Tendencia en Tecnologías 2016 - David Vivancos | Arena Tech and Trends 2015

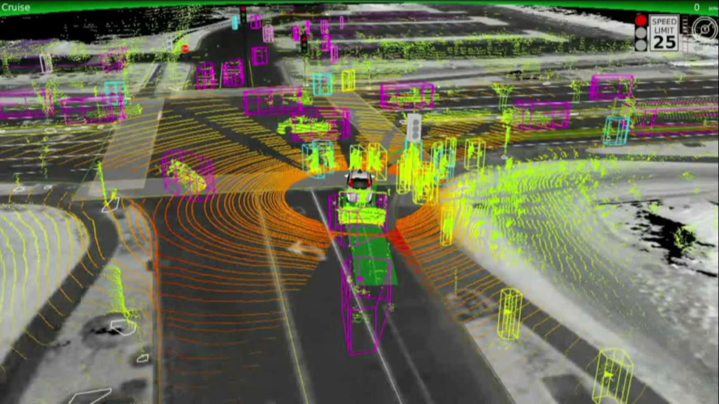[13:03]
Bueno, por supuesto el coche de Google o de otros, no solo Google, Uber también está trabajando fuerte en esto, está comprendiendo muy bien el mundo a su alrededor, esto es lo que ve el coche y básicamente lo que tienen es una gran big data, una gran base de datos de cómo son las personas, de cómo son los coches en diferentes situaciones y no tienen accidentes, los accidentes que han tenido no están relacionados con ellos.